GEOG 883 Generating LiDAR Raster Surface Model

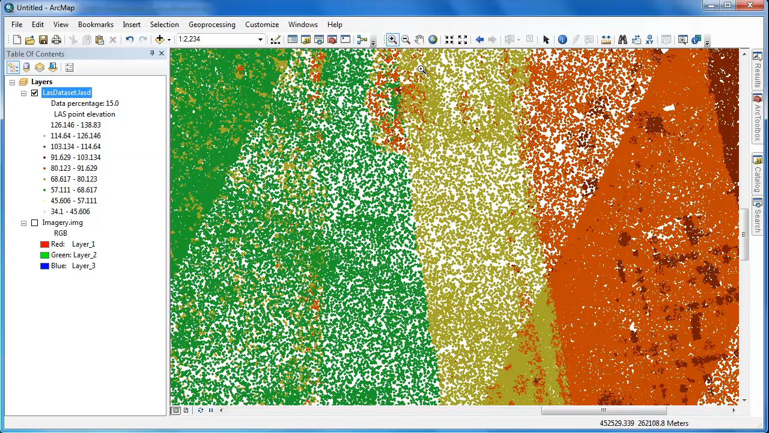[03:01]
So I'm going to right click in the gray space upon my other toolbars and access the last dataset toolbar.
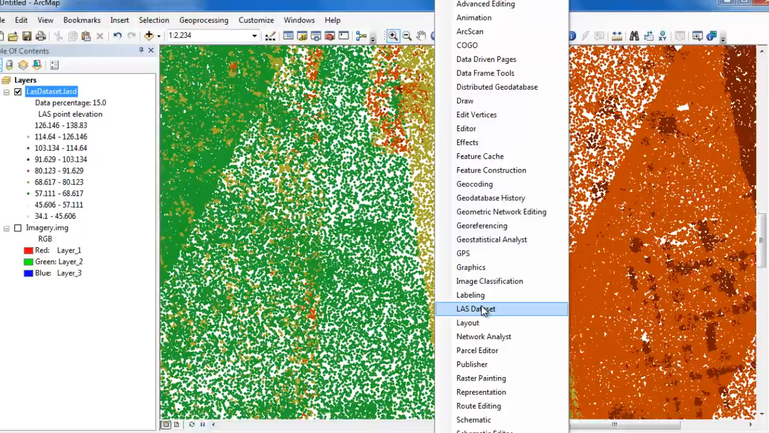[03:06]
It's easy to adjust the symbology for the point cloud.
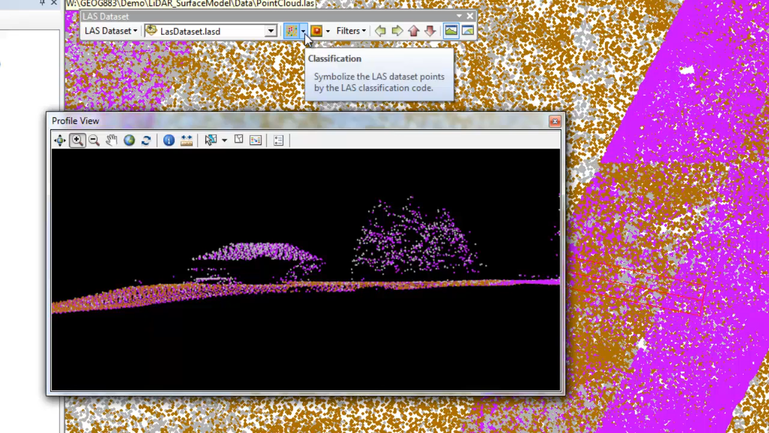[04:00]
Now I can change the symbology from the LAS dataset toolbar, and then if I click on the refresh button in the profile view, it's updated in the profile view window.
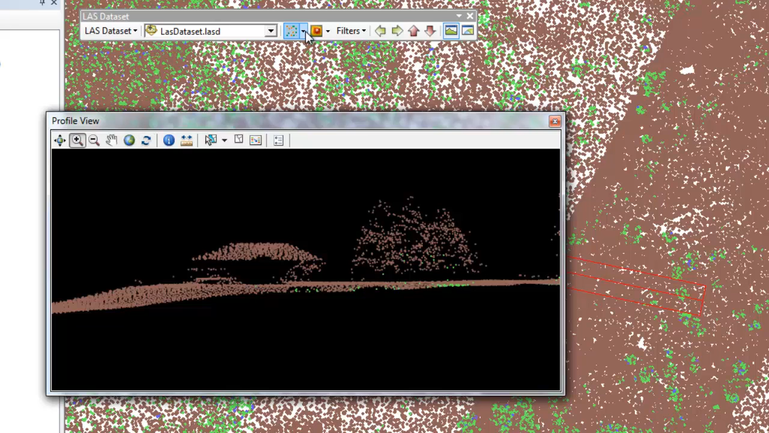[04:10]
I'm making adjustments to the symbology to better understand the classification and return numbers in my LiDAR dataset. I've concluded that we have enough information to generate
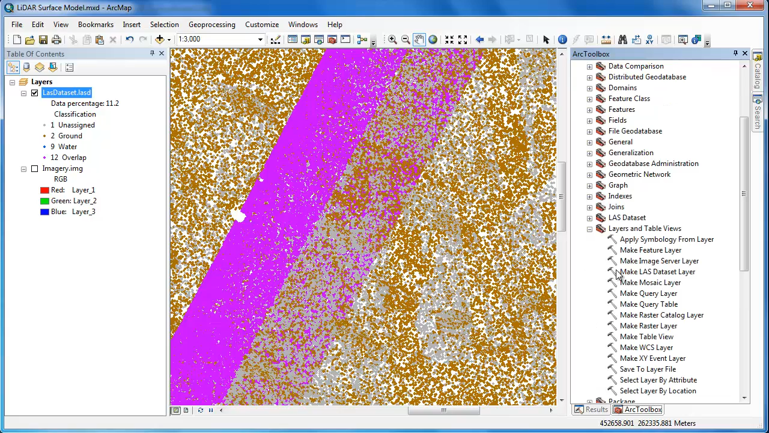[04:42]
so I'm going to use the make last dataset layer tool.
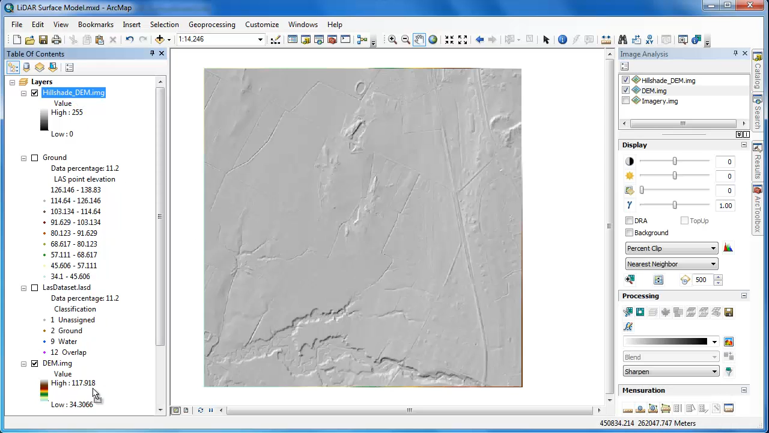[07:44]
I'm now going to slide that down below my DEM layer. I'm going to select both of them, create a new group layer, and then finally, I'm going to go into the properties of that DEM layer and adjust
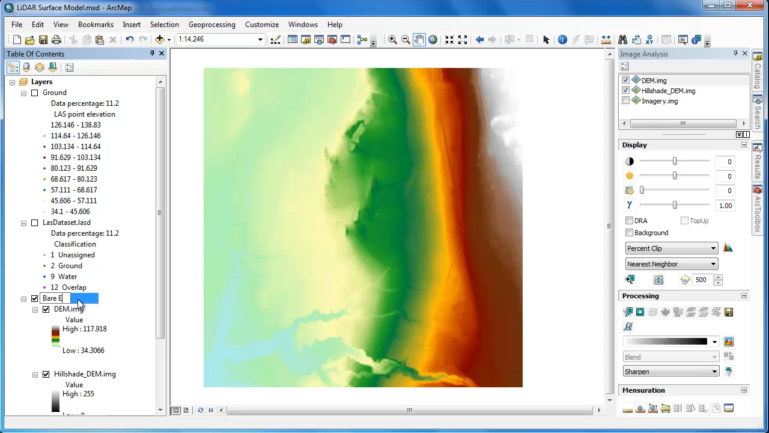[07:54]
the transparency to around 35% so that the hill shade layer appears underneath it.
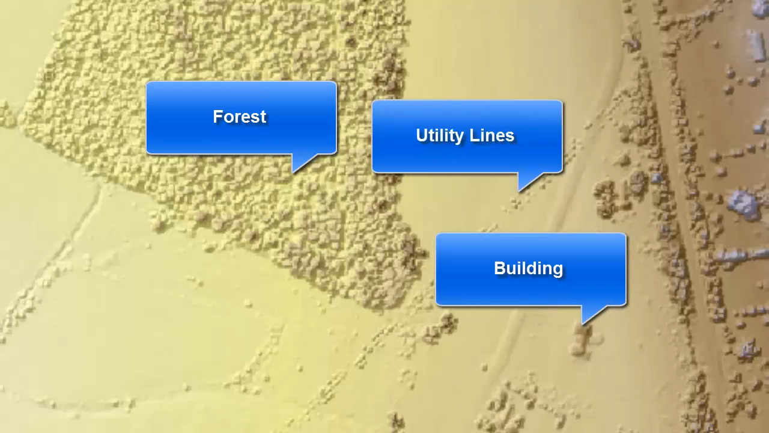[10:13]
Thus, it's the type of layer you want to use for analyses such as line of sight. However, it's not particularly useful for measuring the height of individual features,
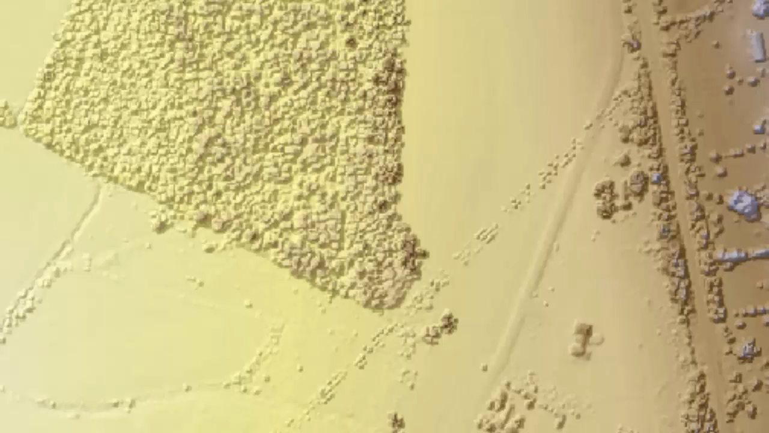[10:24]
and that's because it does not have the height relative to the ground.
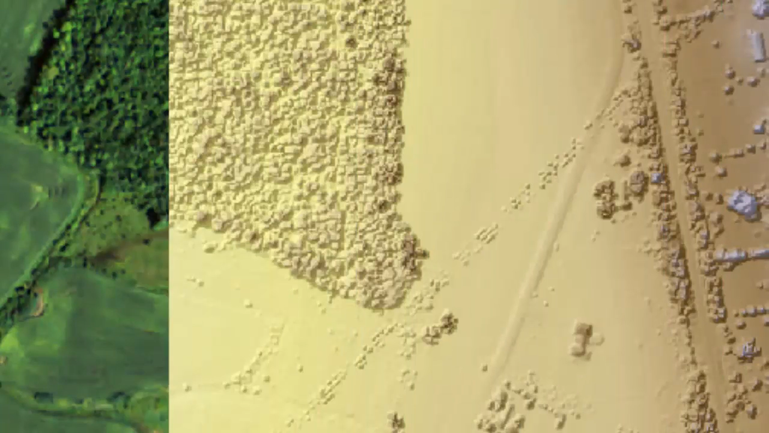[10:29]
In order to do this, we'll need to create something called an NDSM, or normalized digital surface model.
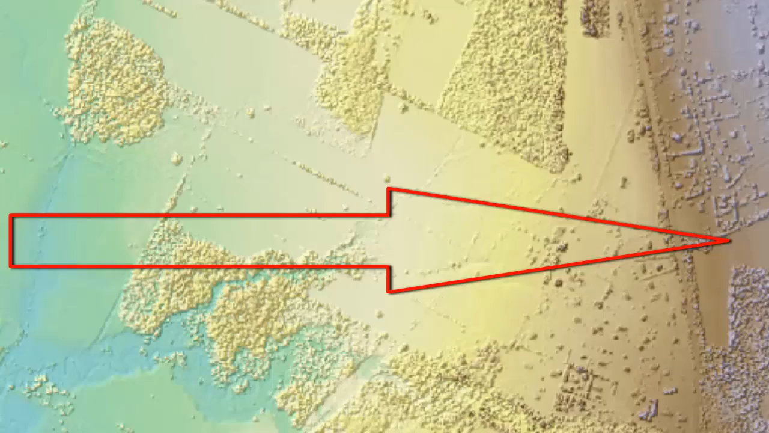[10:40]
meaning that elevation is increasing from west to east. Once we have our DSM and DEM raster models,
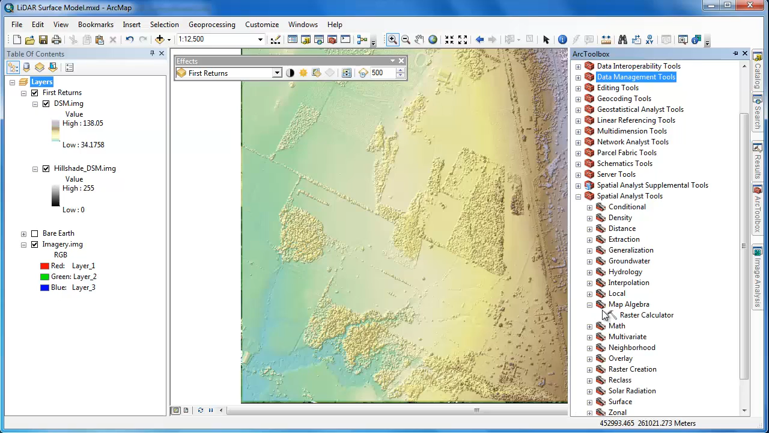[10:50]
it's very easy to generate the NDSM or normalized digital surface model. We'll simply enter an expression into the raster calculator.
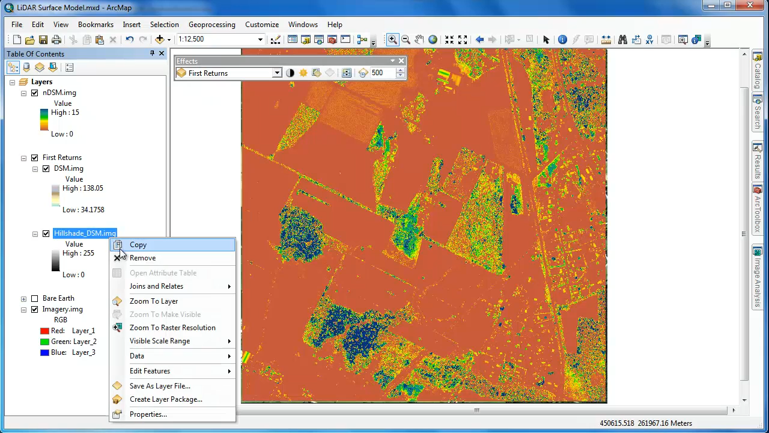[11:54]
So we'll simply copy and paste it and rearrange
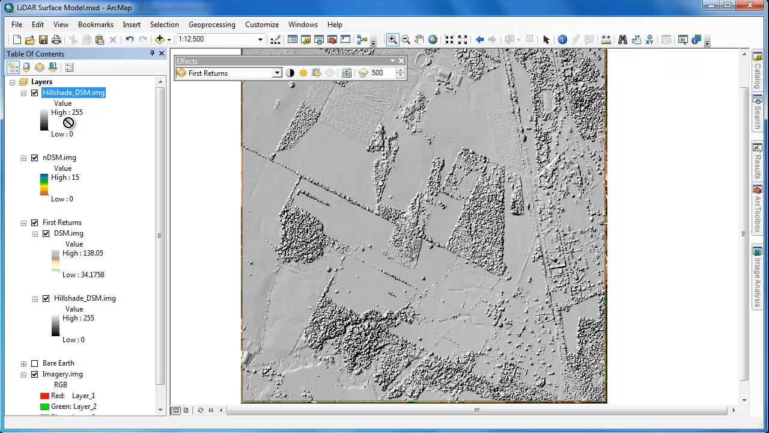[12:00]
the NDSM so it's over the copy of the hillshade DSM layer and then adjust the transparency accordingly.
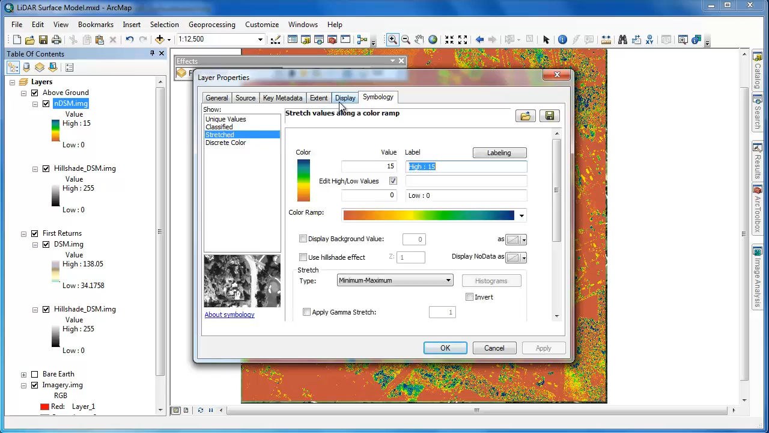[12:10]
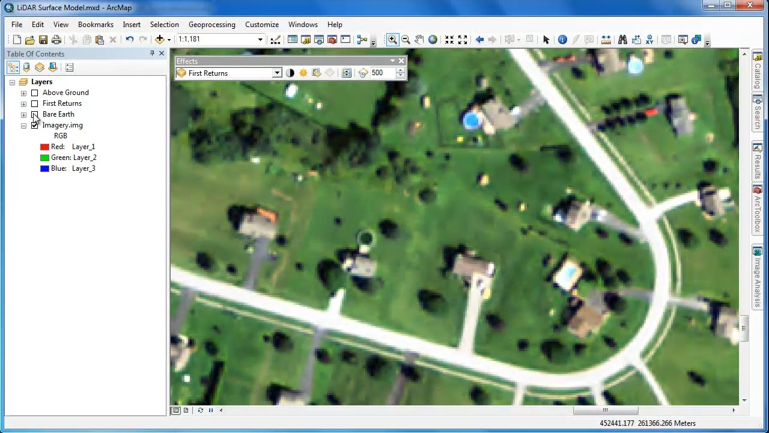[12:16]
With the NDSM enabled, we can use the Identify tool to get the heights of some of these buildings. The heights returned are in meters because that's the vertical units used for the LiDAR dataset.
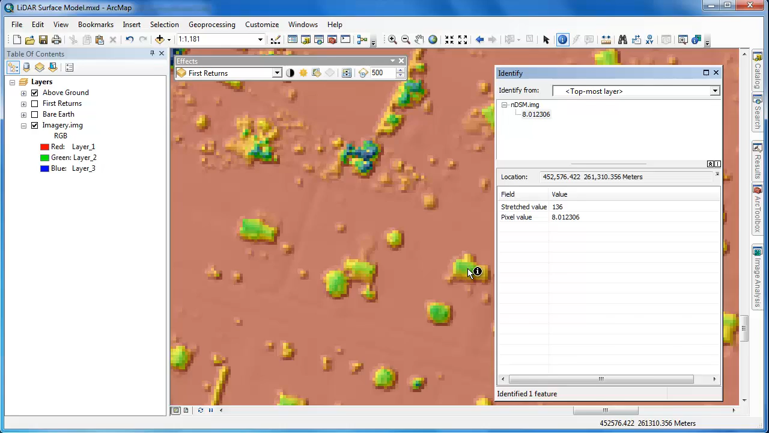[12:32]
In this video, we showed you how to use ArcGIS to generate LiDAR surface models. We used the ground returns in the LAS file to produce a DEM or digital elevation model.